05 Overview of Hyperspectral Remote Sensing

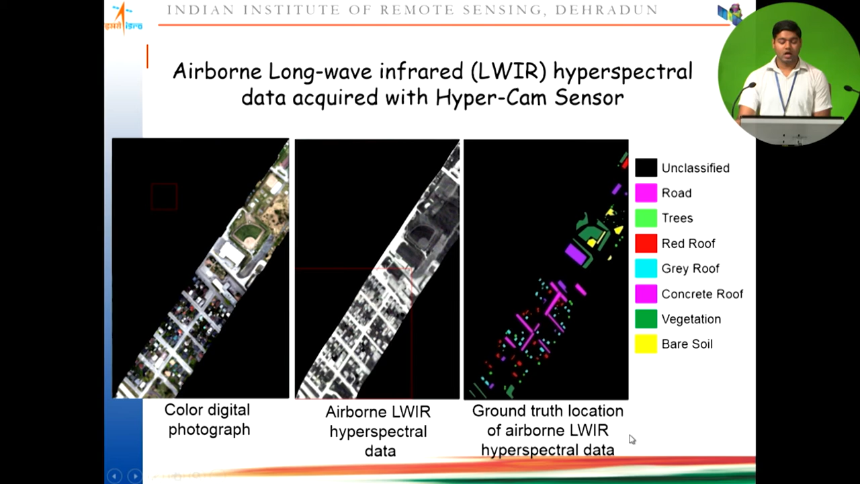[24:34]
So, this is the color digital photograph, this is the airborne long wave infrared hyperspectral data and ground truth location of airborne long wave infrared hyperspectral data. So, these are the classes we have classified using this particular data. So, we have integrated first we tried to classify with long wave infrared.